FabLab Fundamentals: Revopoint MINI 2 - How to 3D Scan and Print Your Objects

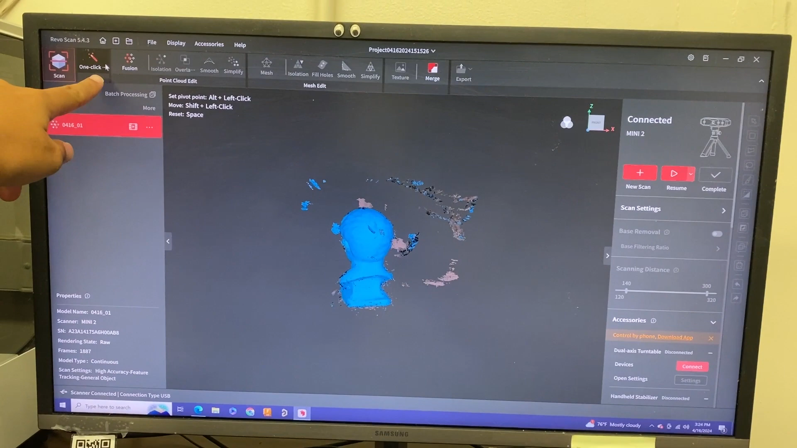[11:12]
And that will basically run through all of these functions to give you a product. So we can click that here.
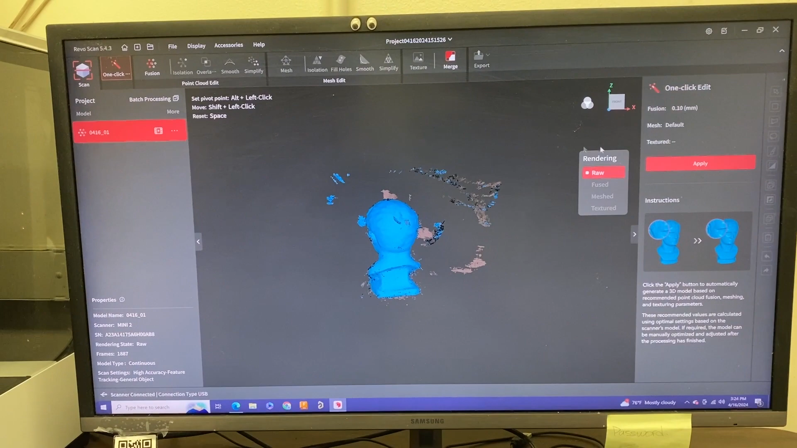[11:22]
And then you can hit apply in this right corner. And then you could see these are the steps it's going to go to in order to render.
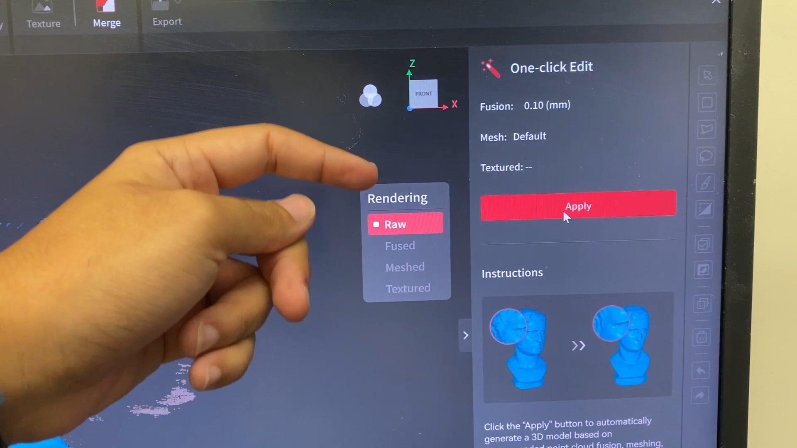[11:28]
So it's going to do kind of go through its raw version, fuse some stuff,
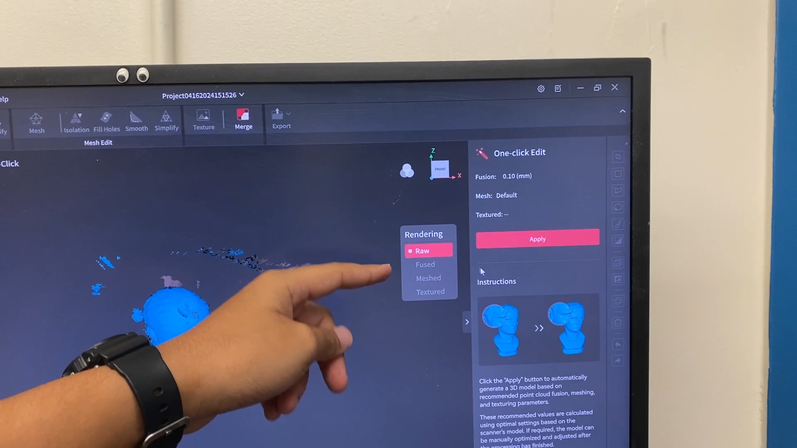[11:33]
go through the meshes and then the textures. So we just hit apply.
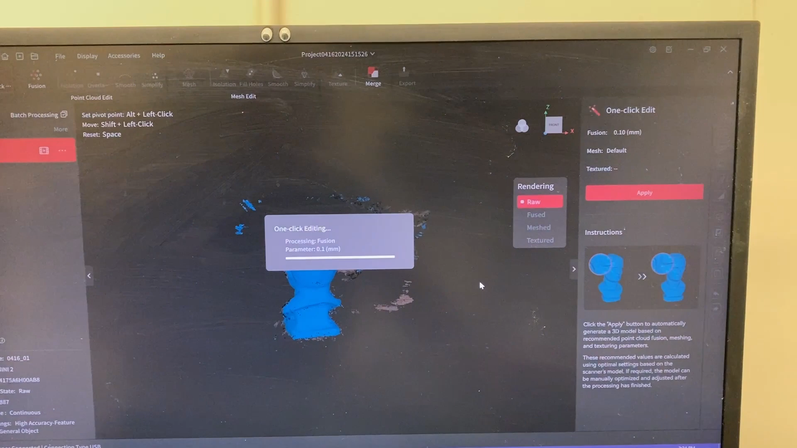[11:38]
And then it's just going to start loading. So from here, you're just going to have to wait as it does its process.
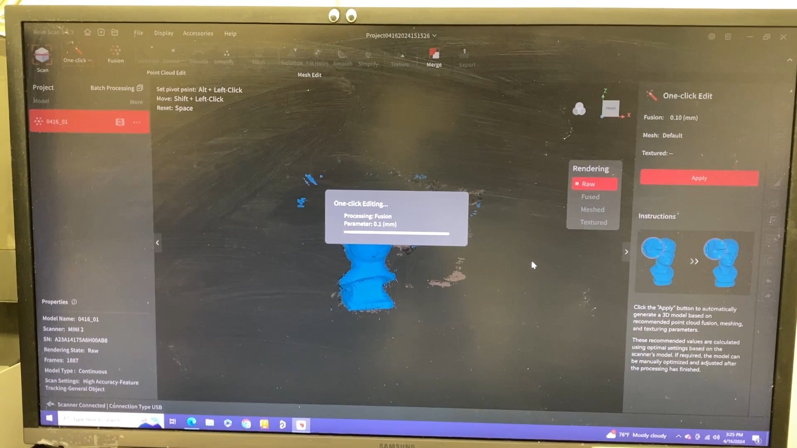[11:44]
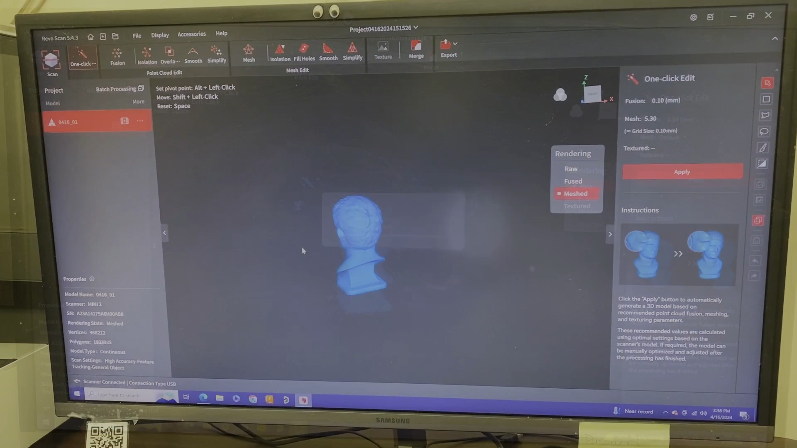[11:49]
It went through its raw and fused steps for the rendering.
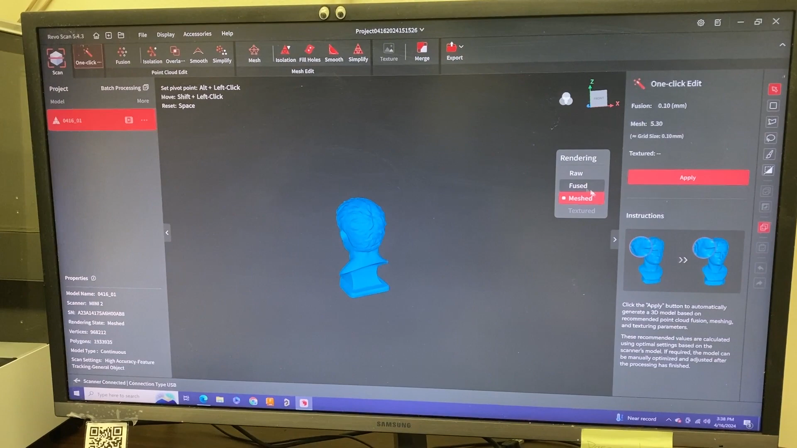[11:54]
And so now it's on mesh. So just hit apply again. And it'll run through this process.
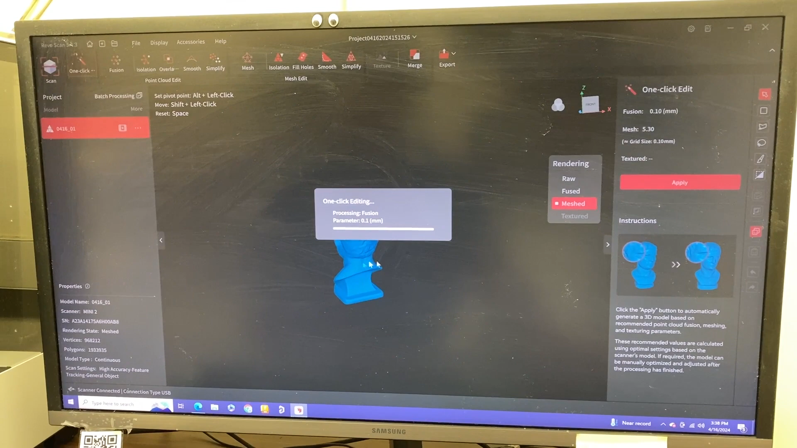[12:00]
One thing you'll notice just from this screen right here is that all my hand, everything that had to do with my hands are gone. So that's due to, depending on which setting you use,
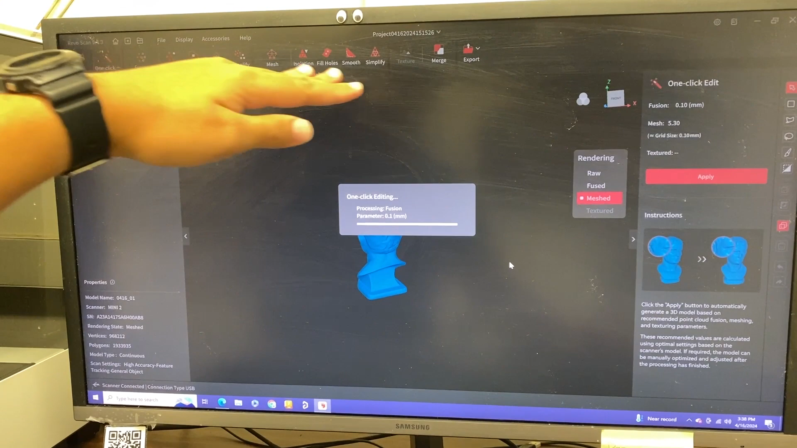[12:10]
you can go point cloud, edit or mesh edit. It basically, you could isolate these portions that scanned my hands, and then you're able to delete those portions.
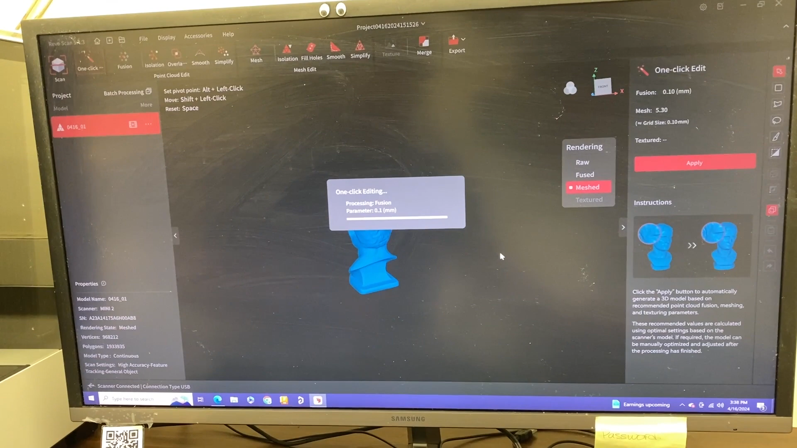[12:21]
And now just leave your part that you're trying to scan.
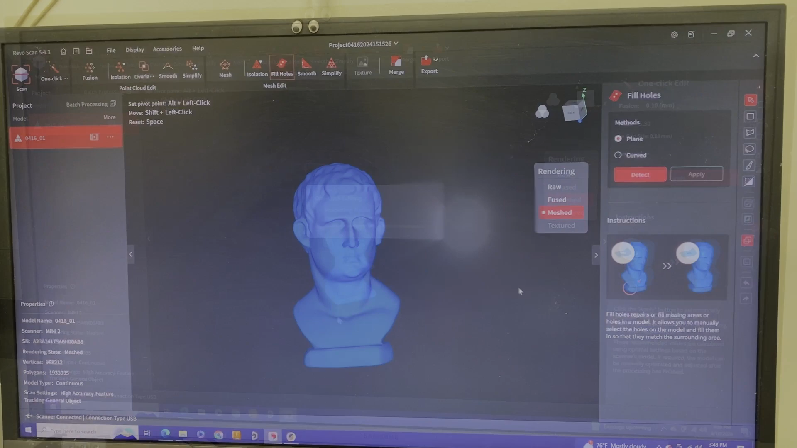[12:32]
So now we're back after the one-click edit did the mesh.
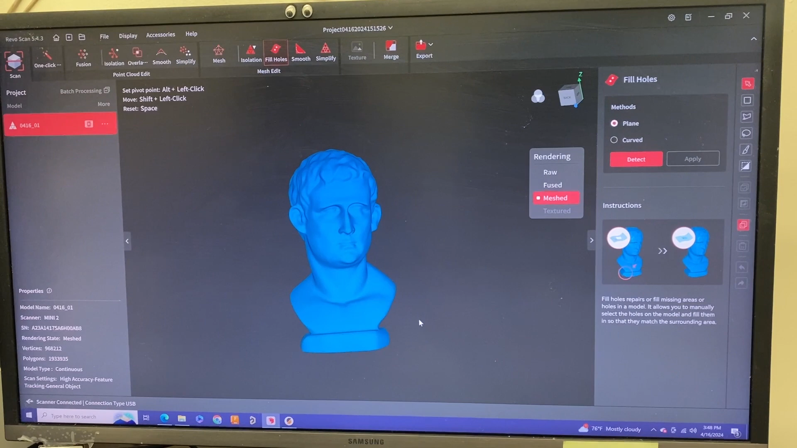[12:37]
So this is the time you want to take to look around your part, see if there's any holes,
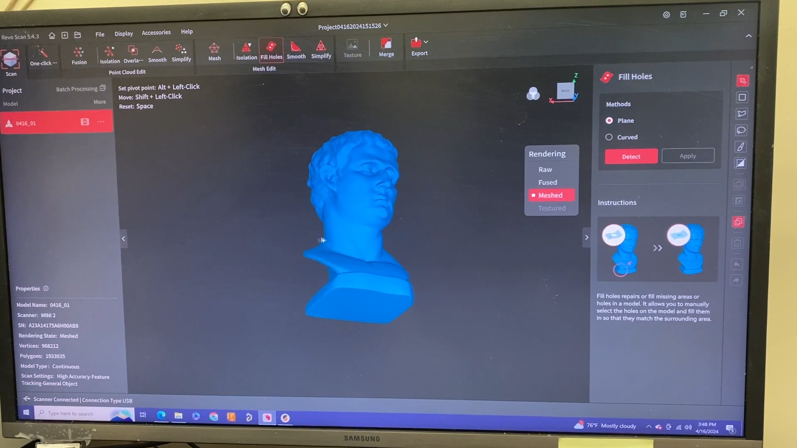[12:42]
any defects in the scanner.
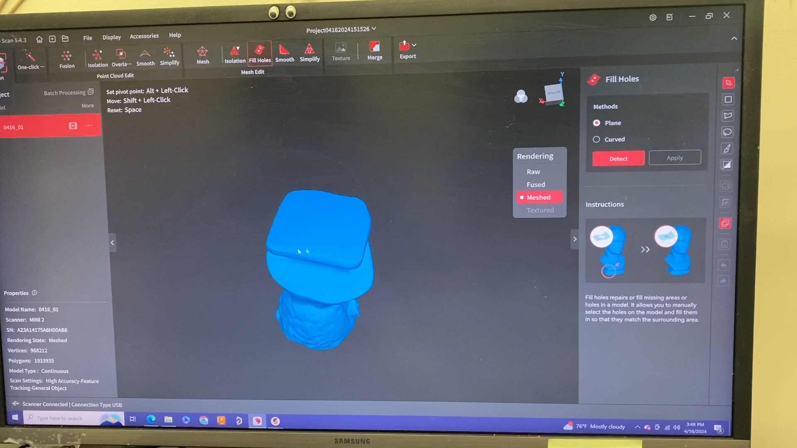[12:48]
And so kind of like, all I'm doing is left clicking and holding to move this part around. And if you're off screen, you could click on the scroll wheel. And that will kind of move your part over.
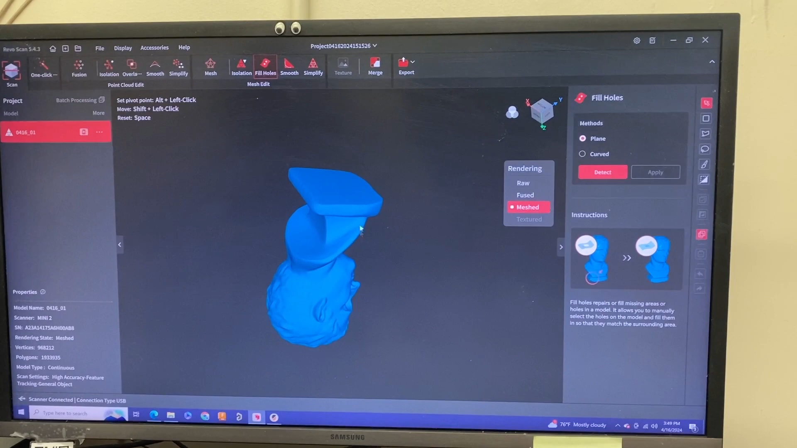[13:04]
So just look around, see any defects and oh, look at there, we have a hole right here. But no worries. This is a common defect.
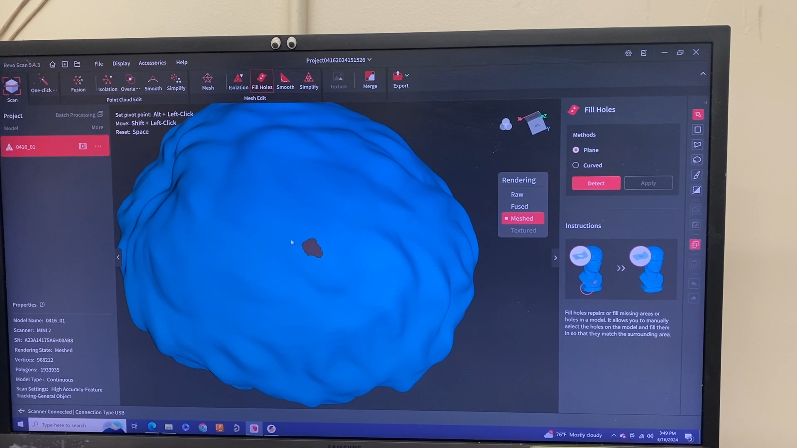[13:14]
All you have to do is select this fill holes feature.
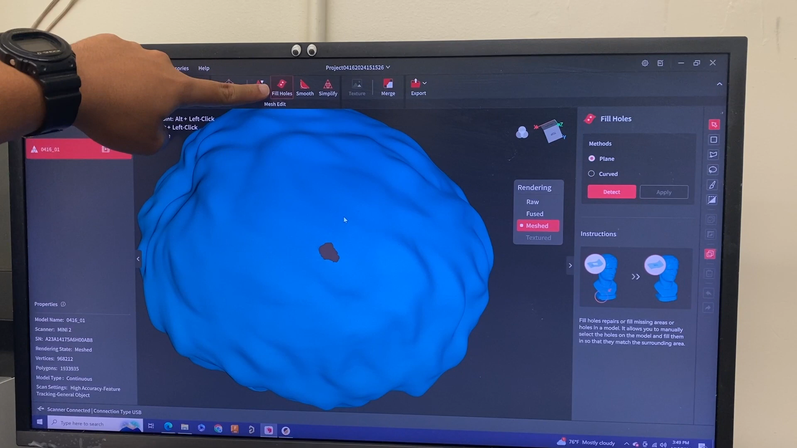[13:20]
And when you do that, it will highlight red as so. And then you look at the right side. And so we have planed or curve. So you could select either one and hit detect.
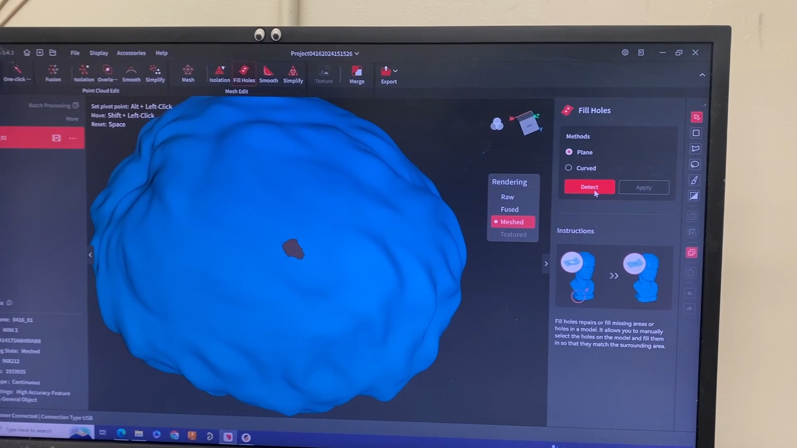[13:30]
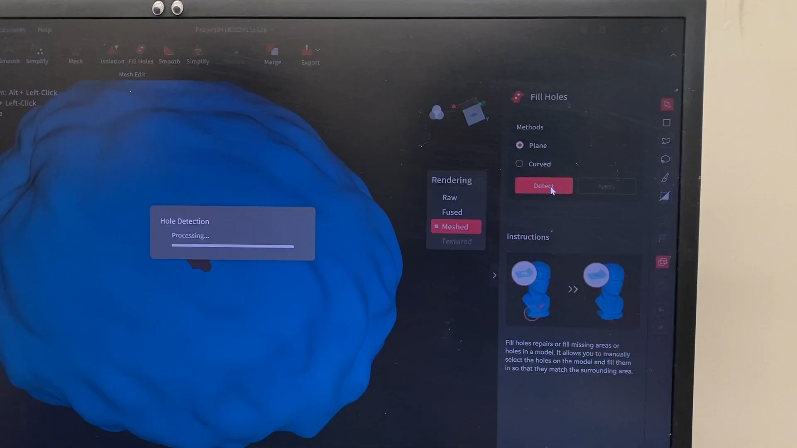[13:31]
And this is going to scan your part and see if there's any holes in your part. And so it'll outline in green here. And then from there, you want to select that.
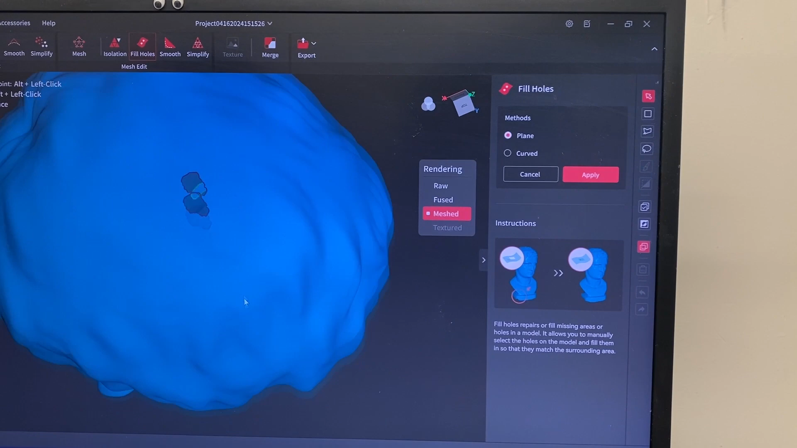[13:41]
So now it's all in red. See here that there's other parts through this hole and click those two.
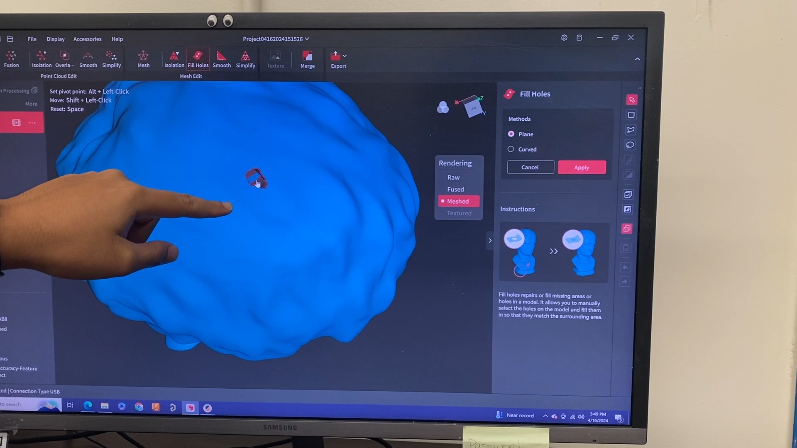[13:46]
There you go. There you go.